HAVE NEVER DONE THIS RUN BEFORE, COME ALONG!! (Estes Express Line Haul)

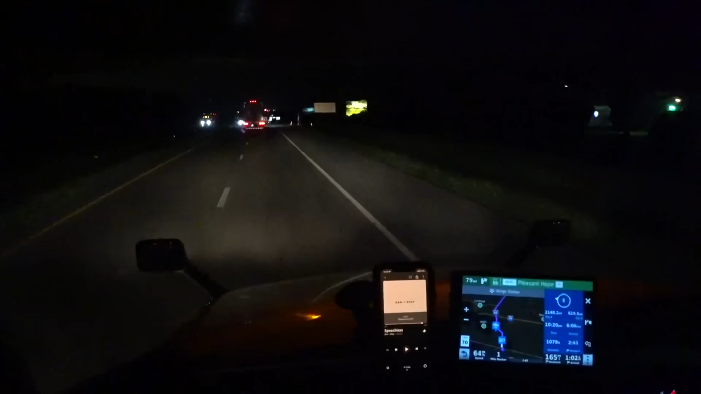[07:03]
Show me state. Just passed in. We've got the way station. I'm going to turn my hat a little bit so you guys can see down here my GPS. Of course, it gives me all my information. I've got 79 miles till I get to the exit for the terminal.
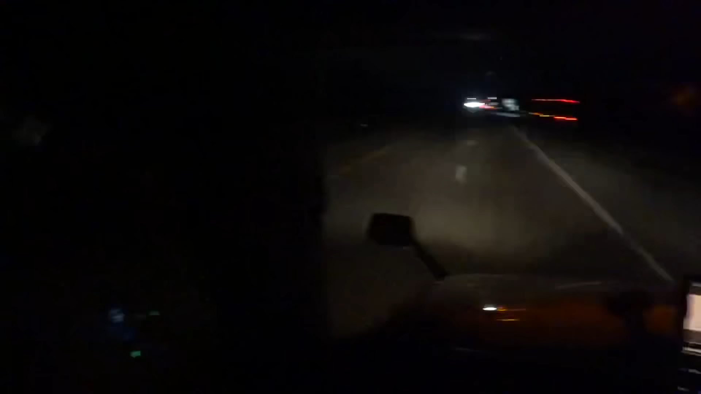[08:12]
I have mine programmed in to show me all the Love's on my route. So if I ever needed to stop for fuel or something like that, then, or, you know, take a break, it's all there. Press that top button again, and we're back to all of our great data that I love, because I'm all about that information.
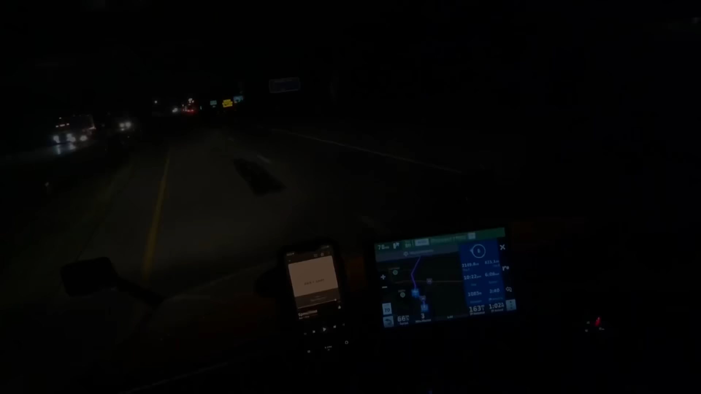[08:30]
All right, we're coming up. North Lake Avenue. We're coming up on the terminal here in Agatha. She likes to do a lot of talking when you start getting close, which is good. What's going to go down in this terminal right here is I am going to take this lead trailer.
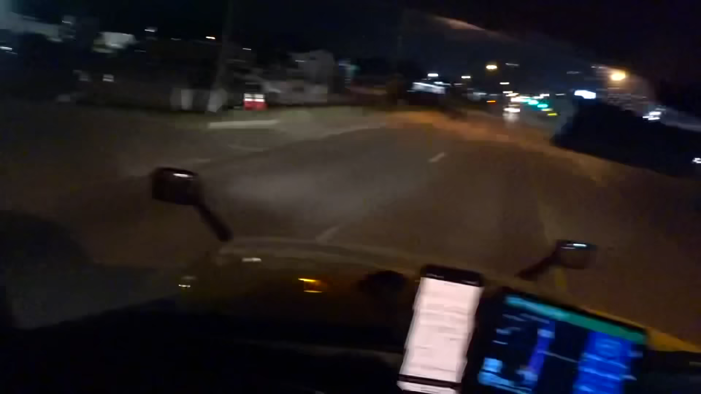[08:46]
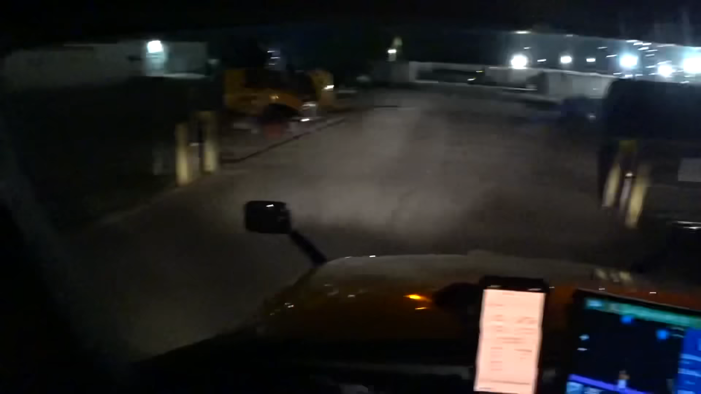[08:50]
I am going to take this lead trailer and put it against the fence back here.
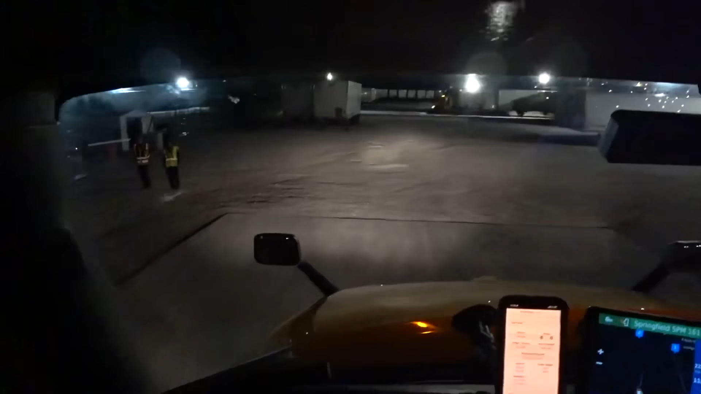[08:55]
And then I'm going to take this rear trailer and put it to one of these doors right here.
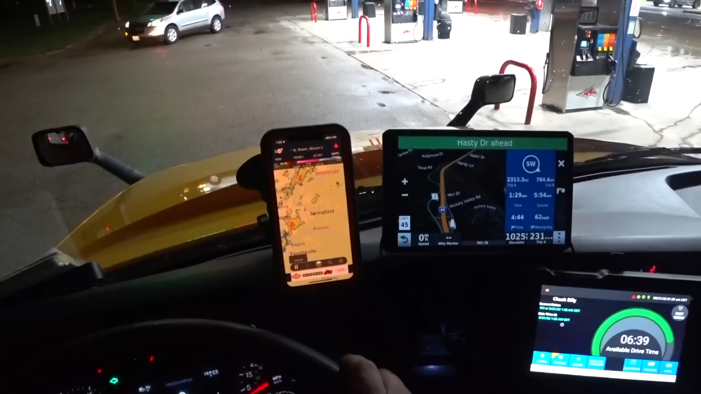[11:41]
That yard doesn't, I know I've mentioned it before, but it's not paved. And it's like white rock, so it gets everywhere. Yeah, they're getting just hammered right now.
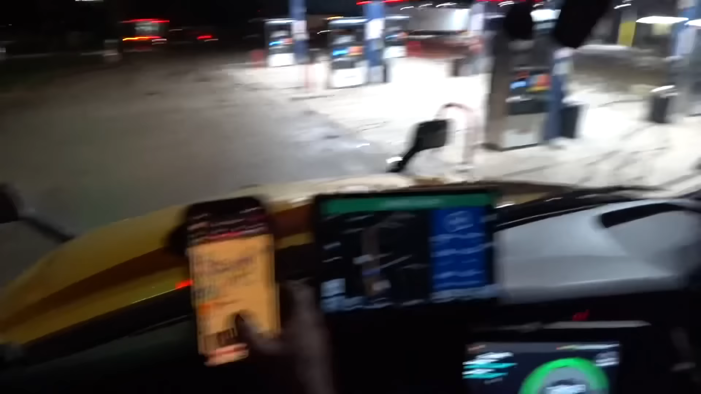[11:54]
So, and it looks like it's going to be traveling right up 44, and I'm going to be in that. Hopefully it'll dissipate a little bit.